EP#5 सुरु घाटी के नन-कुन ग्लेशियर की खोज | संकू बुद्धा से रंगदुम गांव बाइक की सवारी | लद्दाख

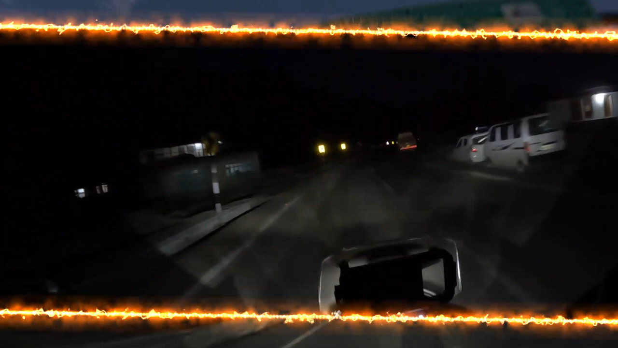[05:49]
8:26 पे हम पहुंच गए हैं रंगदूम, ये है रंगदूम विलेज।
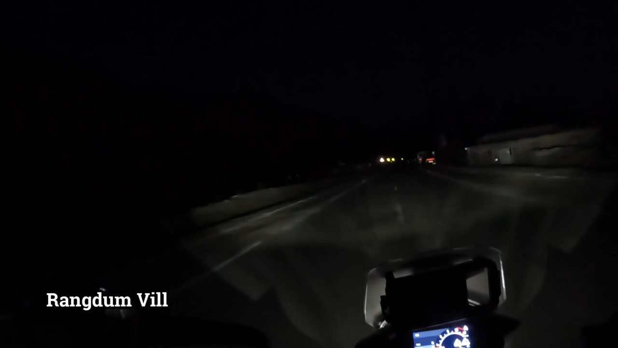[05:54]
और अब हमने देखना है अपना होम स्टे कहाँ मिलेगा।